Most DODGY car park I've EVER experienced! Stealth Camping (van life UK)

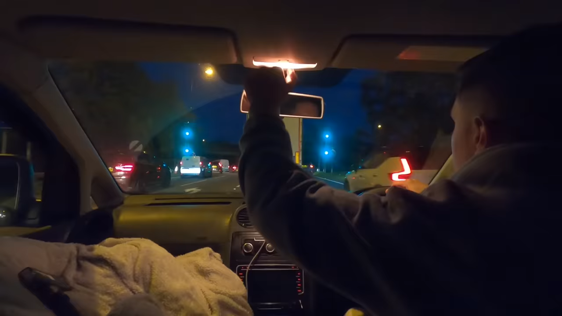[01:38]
so i've made it to the m25 but i've had enough of driving now
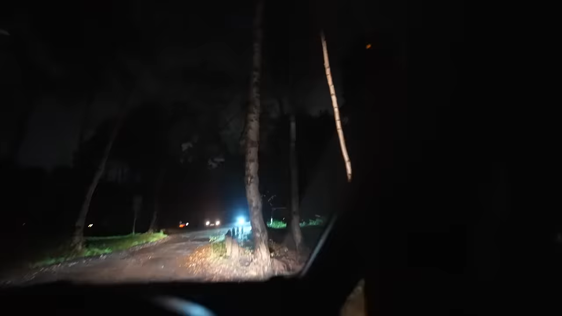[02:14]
why are there so many cars over there with their lights on please don't tell me siri has brought me to a dogging hot spot
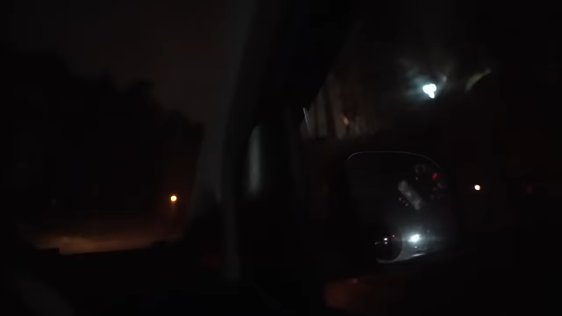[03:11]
and then there's all them cars and that bloke is just wondering about looking in all the windows like trying
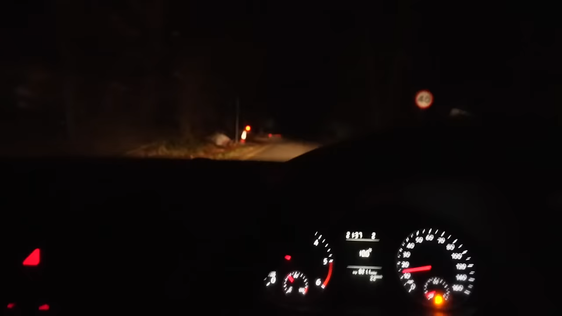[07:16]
guys we are just approaching the car park and it is freezing oh i was just about to say there's not going to be anyone in here because of how cold it is turns out i was
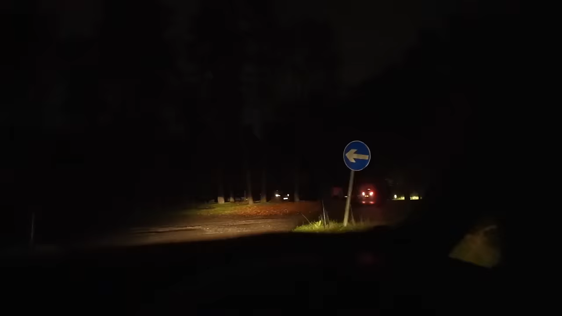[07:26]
wrong oh no i think we might have just missed it all oh no no we have not there's
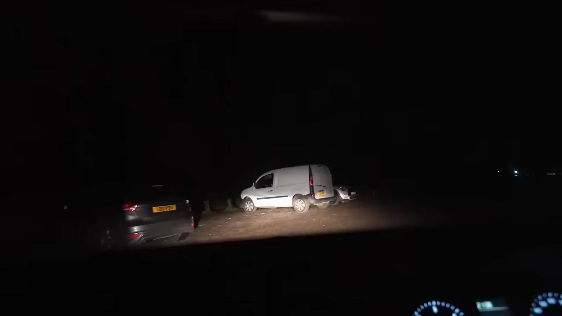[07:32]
not as many cars with the lights on as early but someone's just pulled in and
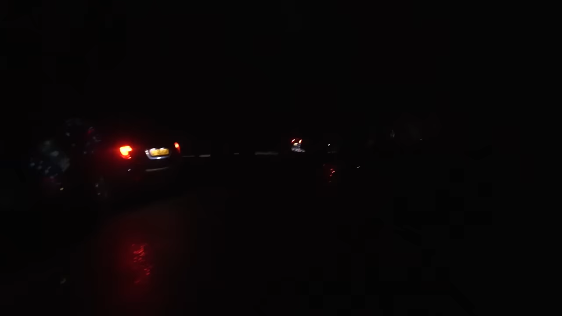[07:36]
there's one here this one was here earlier just sat there like that there's more coming in he's just started his engine is that a sign
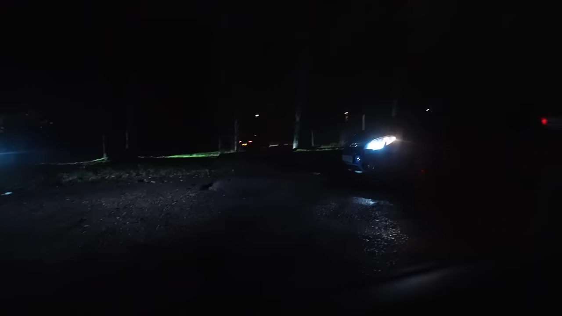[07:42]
is he communicating with me right i'm gonna rock up over here for a minute god there's another one coming in what is going on with this one here what am i just having a look to see if anyone yeah he's definitely one i can see it in his eyes what is going on there's loads of them
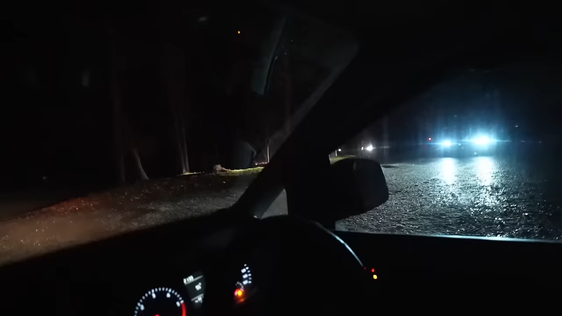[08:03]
oh no he's pulling right in next to me he thinks i'm the one i'm not the one god this is insane look there's a new one turning up is this one next to me the same guy as he was earlier
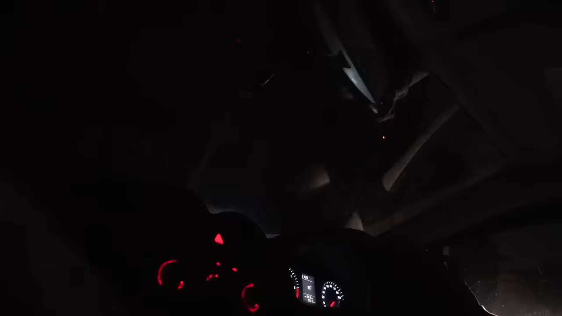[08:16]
oh they're communicating he's flashing what is going on he's just turned his car around this one next to me
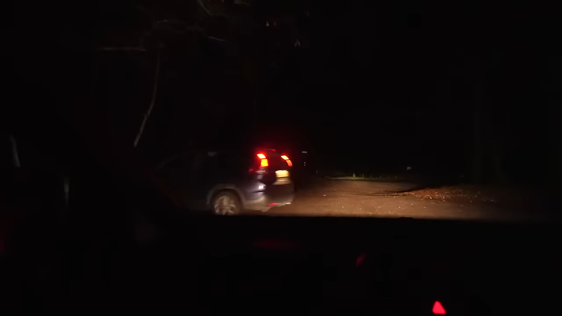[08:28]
that's that same one he's circling again well i think that might have been the last one oh what's that in the bushes is that geezer with a long jacket on i'm not sticking around to find out oh look there's a new one coming in we've got a customer oh there's three of them maybe this is the time when it livens up
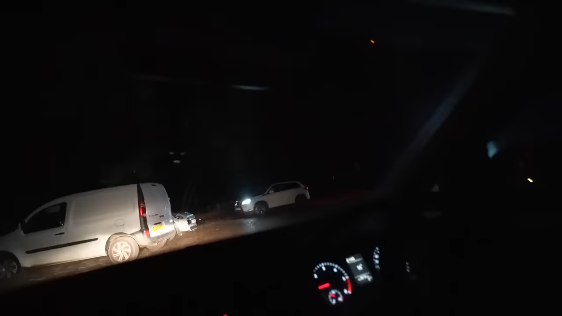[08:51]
what is going on cool he was fast to get in that spot is that like the prime spot oh right what's this one doing he's looking in me van
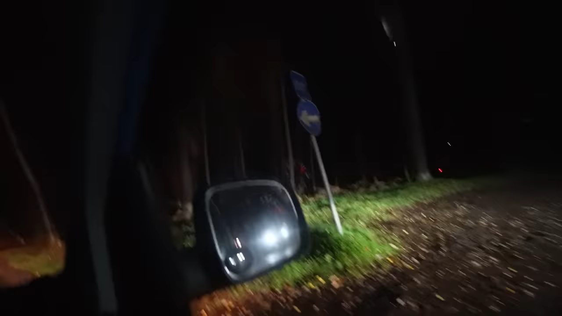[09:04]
where are they all going shall i circle one more time right we've got this one following me out i know we haven't oh he's going for circling is this one behind me is he following me out right it's time to get out of here for good